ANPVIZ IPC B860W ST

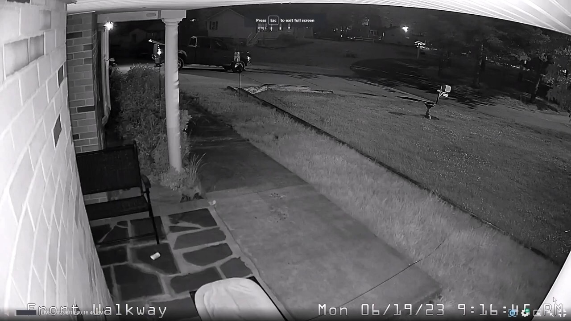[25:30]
And it's actually not half bad It's actually lit up pretty well So, um, and you know, i'm sure if we saw Somebody walking up the walkway, they'd be illuminated pretty well. Um, you get this light over here. This is my Um, my other amp viz That's mounted on the garage facing down the driveway. So you're picking up the infrared led from that camera